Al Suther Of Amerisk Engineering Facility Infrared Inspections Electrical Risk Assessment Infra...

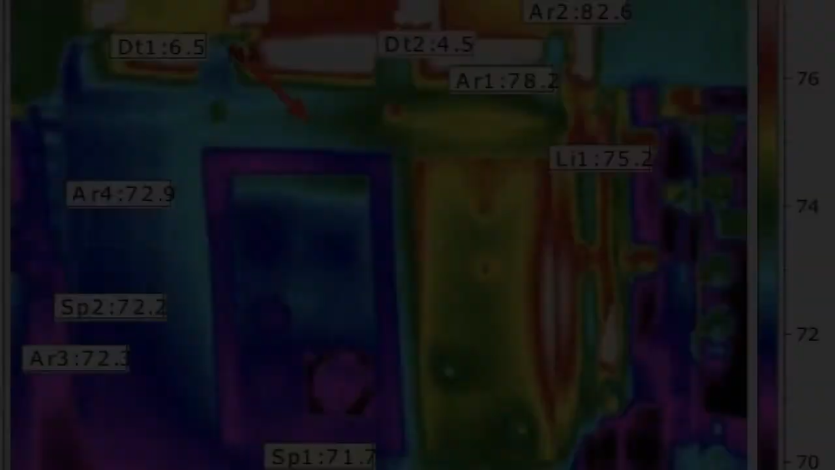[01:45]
The next is defect finding methodology AmeriRisk Engineering employed through Riviera
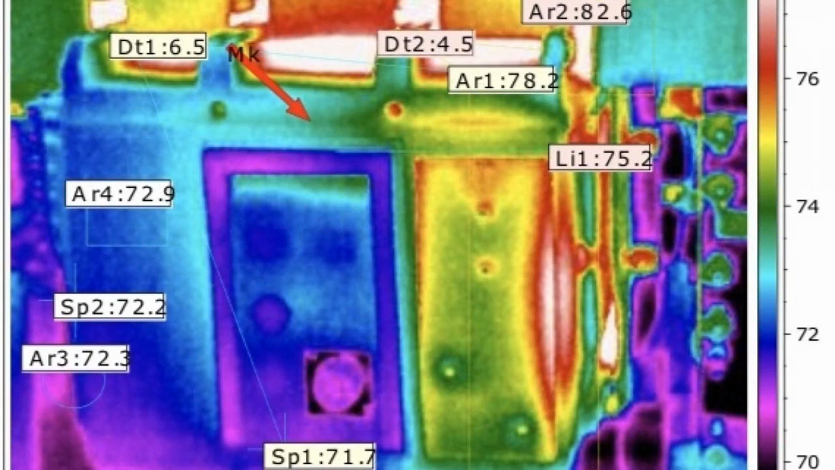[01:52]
is the proprietary techno methodology difference that